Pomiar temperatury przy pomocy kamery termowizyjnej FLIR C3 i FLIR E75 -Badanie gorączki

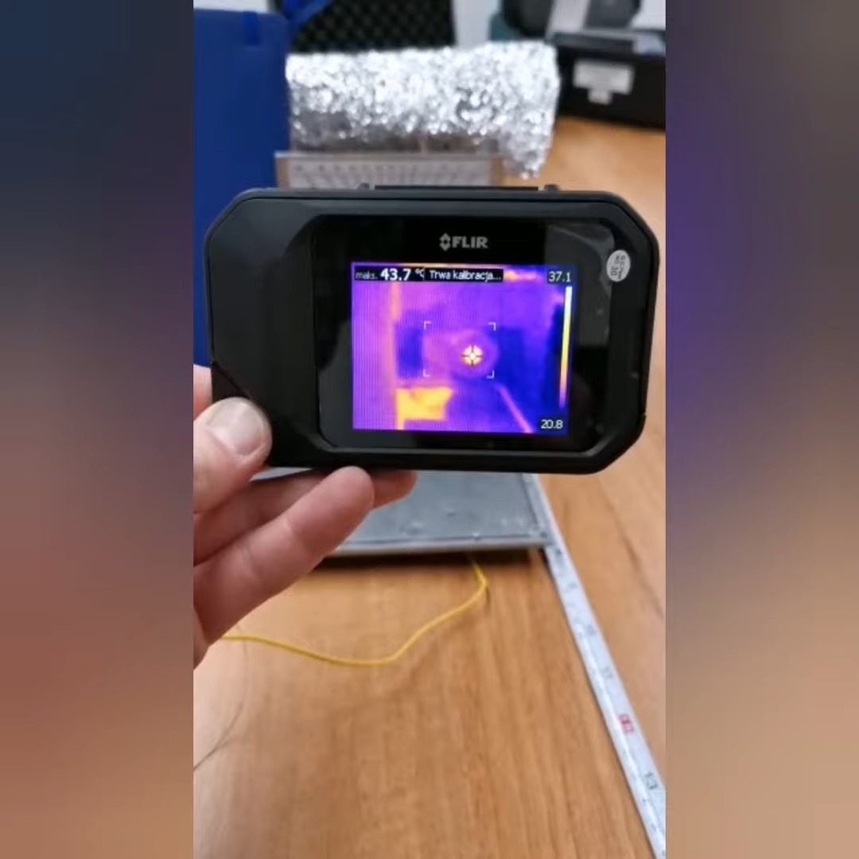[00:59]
On screen: max 43.7°C
Optymalnie to jest około 30 cm.
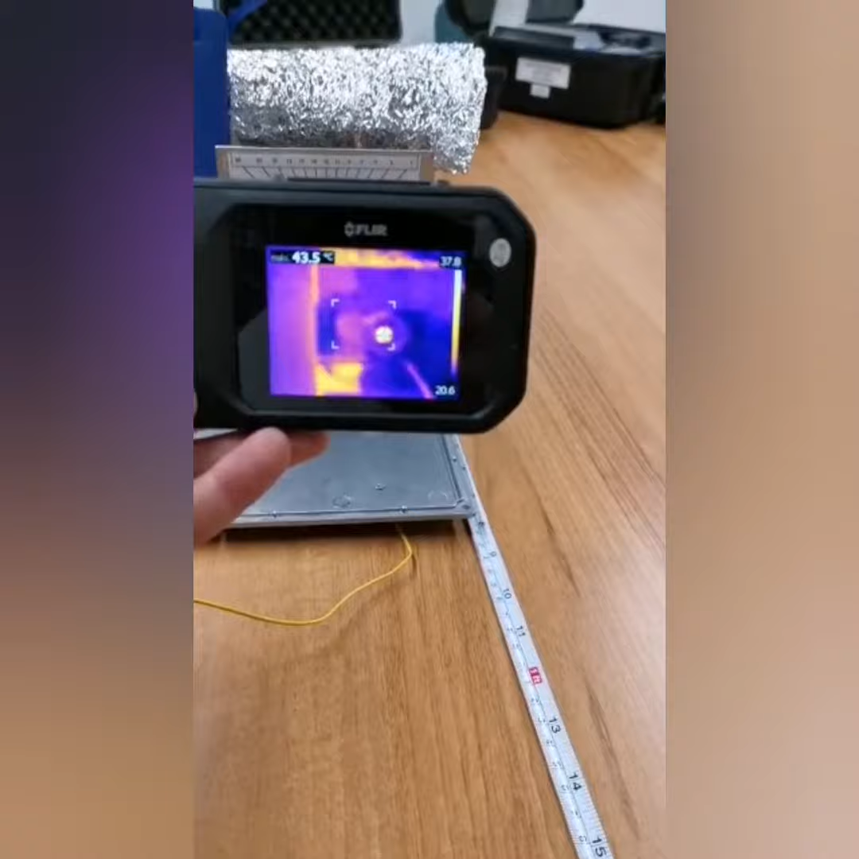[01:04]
On screen: max 43.5°C
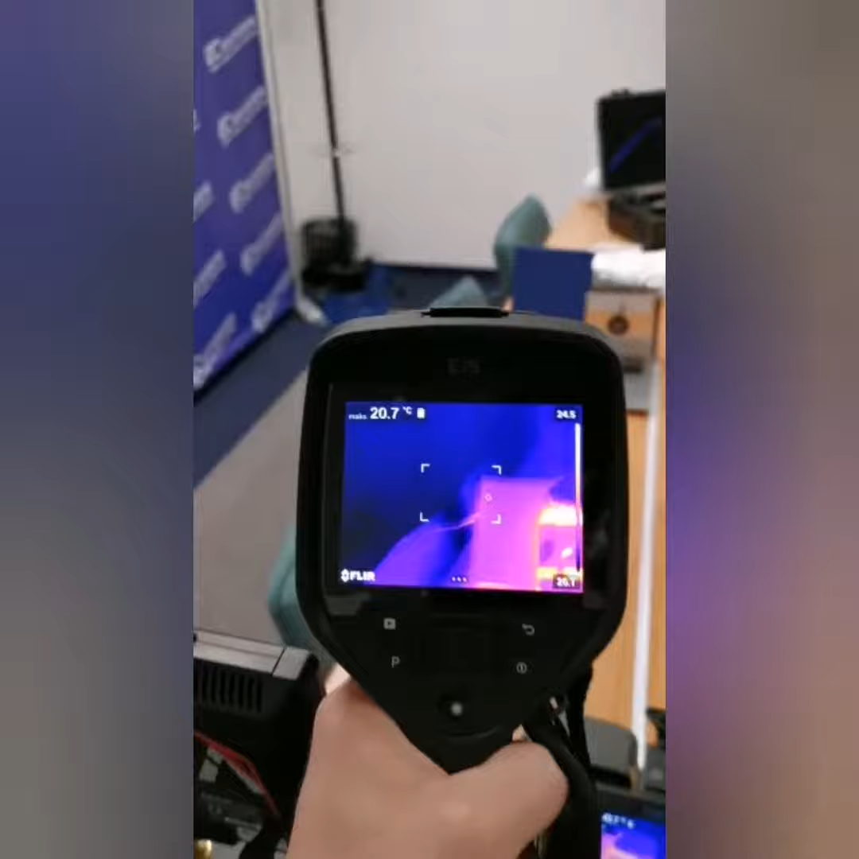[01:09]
A teraz sprawdzimy kamerę E75 z odległości metra